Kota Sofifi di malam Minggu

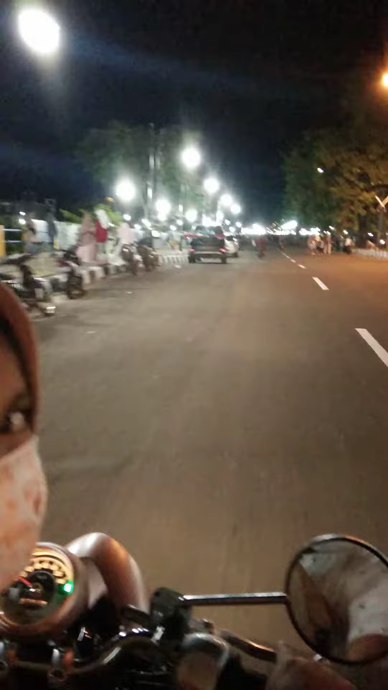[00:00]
jadi memang kayak gini nih suasananya rameh kan?
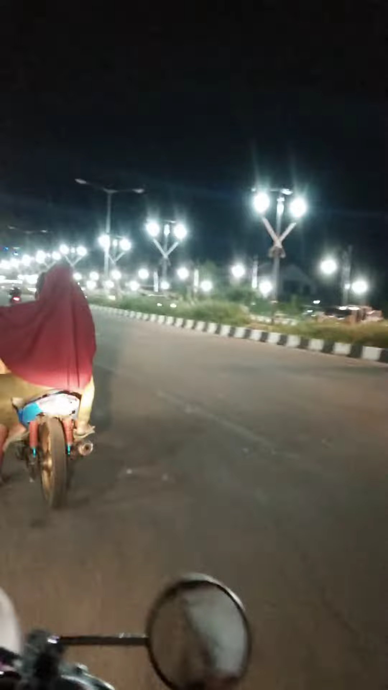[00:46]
angkot ya itu ya rameh banget
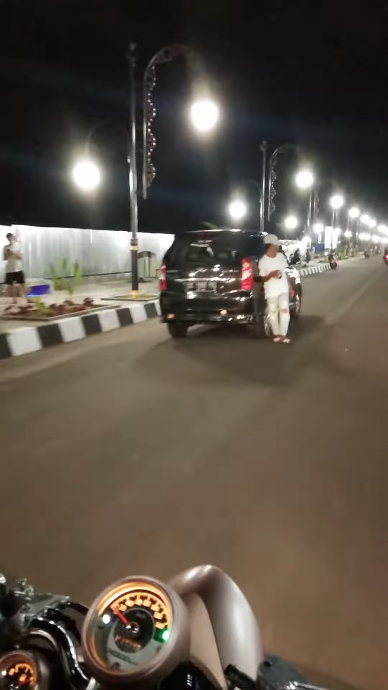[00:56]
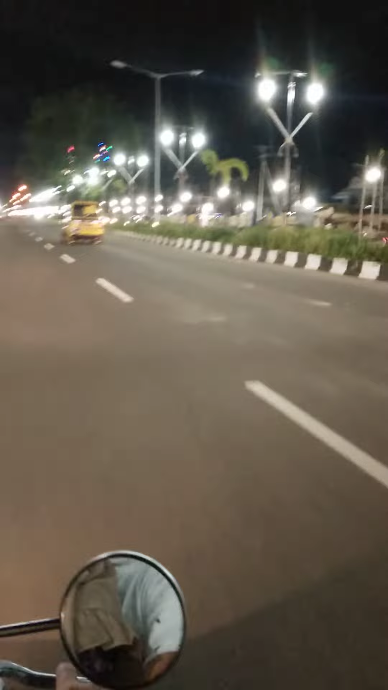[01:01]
ini masjid kayaknya ini masjid agung apa-apa ya tapi belum jadi ini luas banget asyaallah luas banget ini kota ini apa ya kota yang
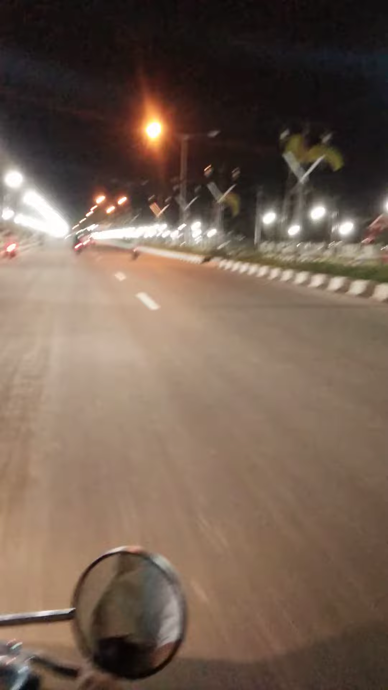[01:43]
mereka lebih suka di ternote padahal disini ini sebenernya potensi banget keren eh itu pengadilan agama yang warna merah itu